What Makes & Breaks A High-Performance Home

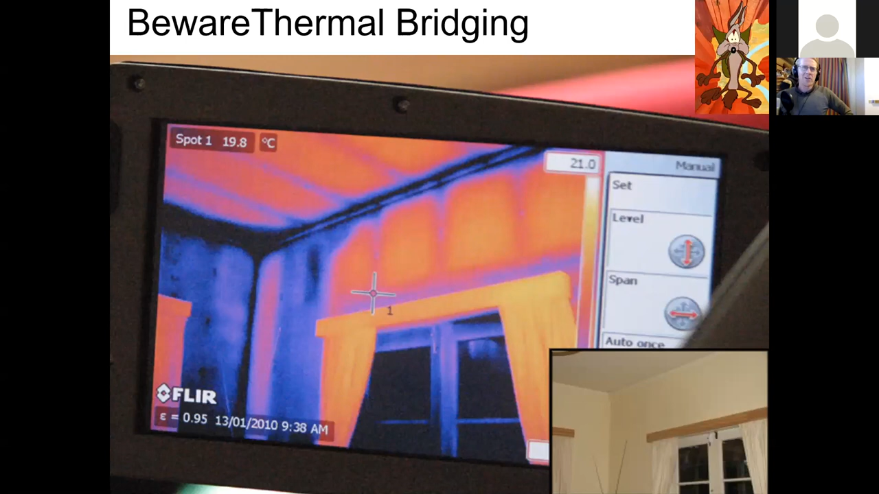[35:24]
On screen: spot 19.8°C
If you don't, this is a very common scenario. Here you can see this is an image taken with a thermal imaging camera, which are excellent to get. And you can see the warm sections of the house. 19.8 degrees C in these orange sections. But you can see it gets very cold in the black and the purple. And what's happening here, maybe these bats haven't been quite pushed to the top plate there. And maybe these ceiling bats have not been overlapped over the top plate.